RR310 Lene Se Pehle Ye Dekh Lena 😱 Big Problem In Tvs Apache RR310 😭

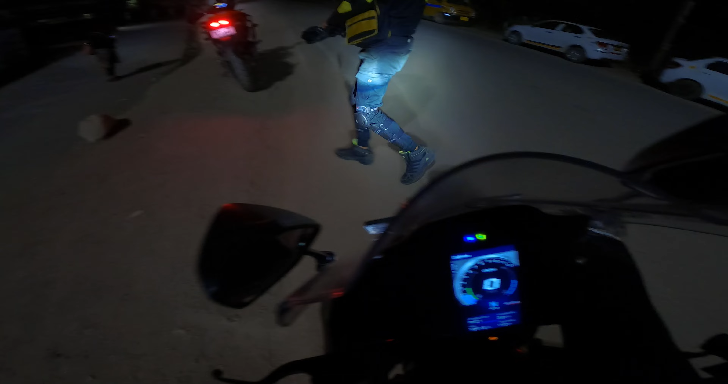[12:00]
चलो अभी पेट्रोल पंप से खैर खुले होंगे नहीं, तो आराम आराम से चलाएंगे। 100 की रेंज आ गई देखो इसमें वापस, अभी 113 दिखा रहा था, 100 आ गया भाई, अब देखते थोड़ी देर बाद ये बढ़ जाएगा खुद ही।